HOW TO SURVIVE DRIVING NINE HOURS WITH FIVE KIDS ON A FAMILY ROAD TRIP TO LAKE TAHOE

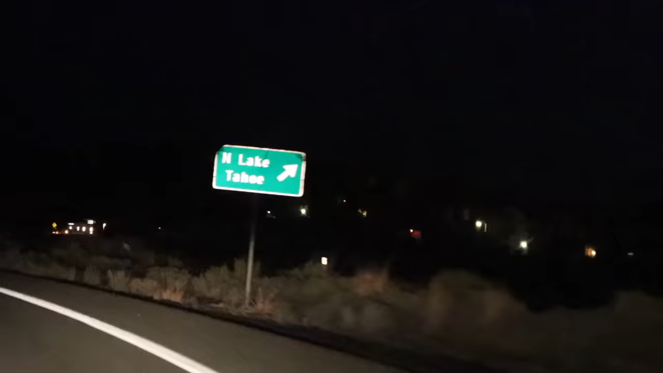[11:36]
We have arrived. We found the place. It was pitch black pulling in. It's really dark. We couldn't even video our arrival because we missed the house. We came back out around.